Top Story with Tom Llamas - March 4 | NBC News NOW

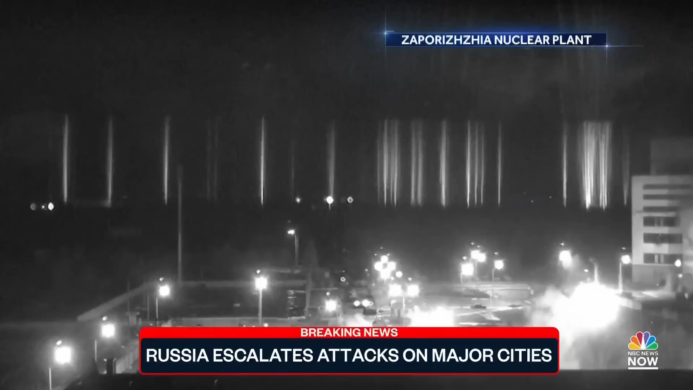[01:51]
You can see Russian tracer fire in this black and white surveillance footage.